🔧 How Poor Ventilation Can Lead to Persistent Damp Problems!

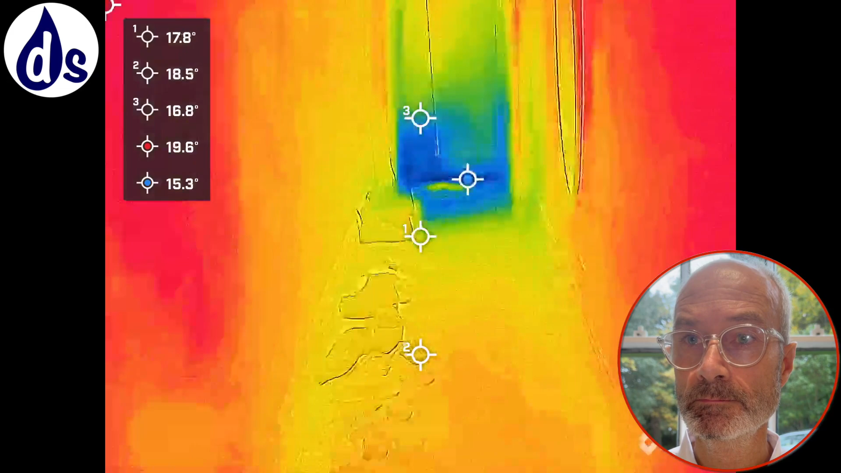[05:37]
this is looking through a thermal imaging camera where blue is about five degrees colder than orange and red
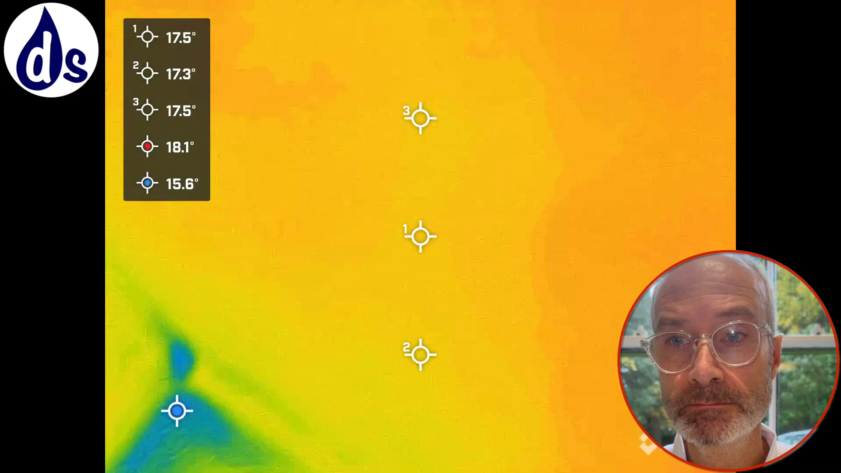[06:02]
testing out the damp now so this is looking elsewhere in the property it's dry at the moment but